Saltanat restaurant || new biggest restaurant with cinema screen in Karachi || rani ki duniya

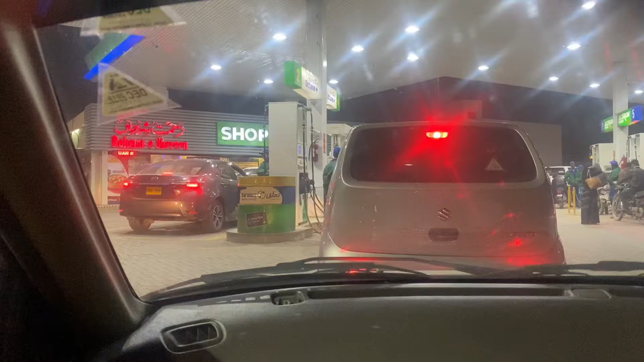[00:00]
अस्सलाम वालेकुम, कैसे हैं आप सब? उम्मीद है खैरियत से होंगे। ये हम पेट्रोल पंप पे आए हुए हैं, ये देखिएगा गाड़ी में पेट्रोल फिल करवा रहे हैं और फिर उसके बाद हम चाय पीने जा रहे हैं।
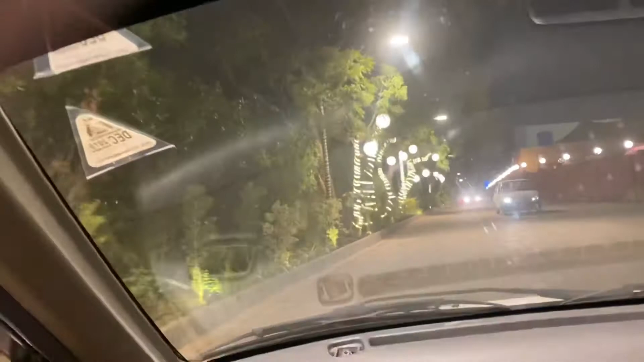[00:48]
अच्छा जी, पार्किंग आके है बहुत ज्यादा।
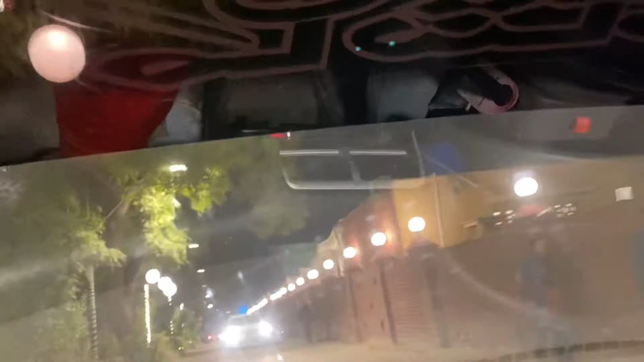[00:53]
ओ आई सी, तो बिल्कुल बेटा उसकी तरह बना हुआ है, क्या कहते हैं,
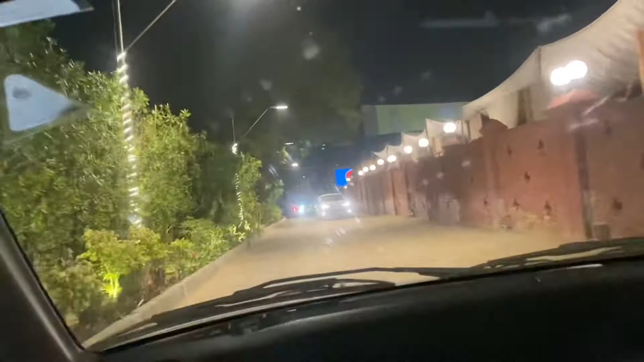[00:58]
मुझे वो लग रहा है हाईवे की तरह की होटल बन रहा है, लग रहा है कोई हाईवे की तरह का।
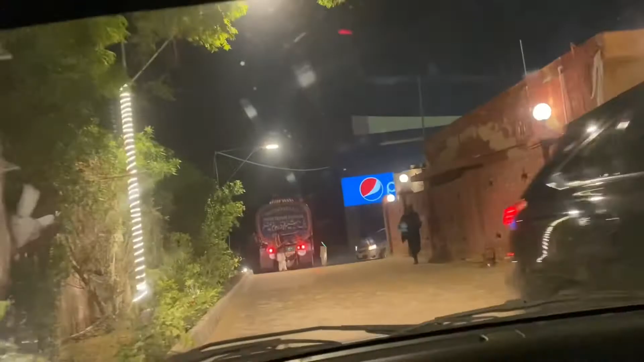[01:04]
चलिए देखते हैं हम।
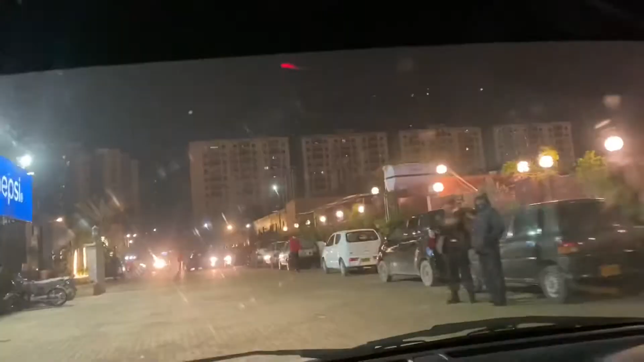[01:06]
अच्छा खासा है ये, बड़ा शादी वाले जैसा ही है, बहुत खूबसूरत बना हुआ है माशाल्लाह से, है ना?
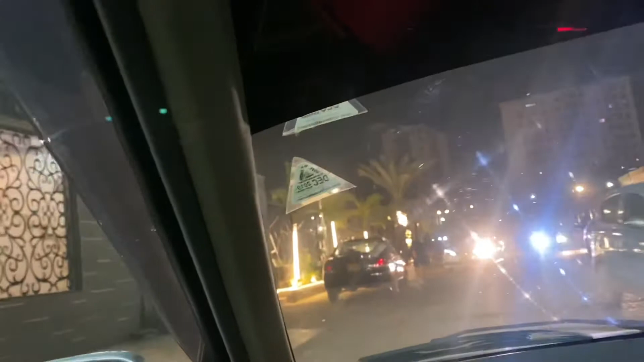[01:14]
ये मैरिज हॉल है मेरे ख्याल में, पीछे बैक साइड पर इनका मैरिज हॉल भी होगा। तो सल्तनत का रास्ता कौन सा है जनो? ये वैलेट पार्किंग में दे दे। अरे तो वाकई ये तो हाईवे की तरह का बना हुआ है।